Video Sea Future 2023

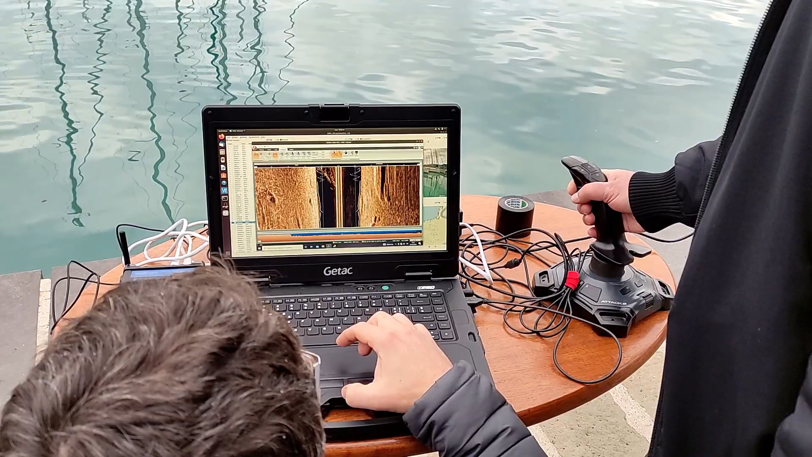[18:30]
Ho uscito. Corpi morti... Andando verso quei corpi morti là. Esatto, si vedono, si va a catenare.